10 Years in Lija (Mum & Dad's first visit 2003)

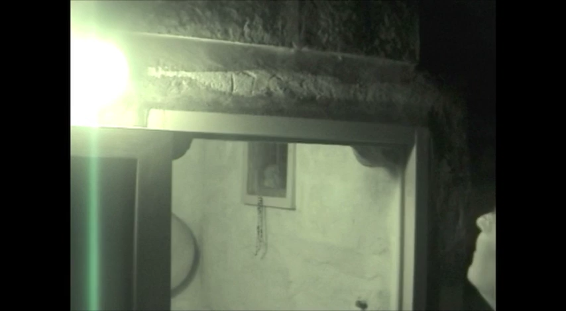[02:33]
Unsee, look at it through the camera, Dad. Unsee it through the camera. Yeah. I can't see it. Look for it. That side of the light. Can you see it? Not clearly, though. You can see 17, yeah. 17? Hmm. You can see it clear, right? Clear.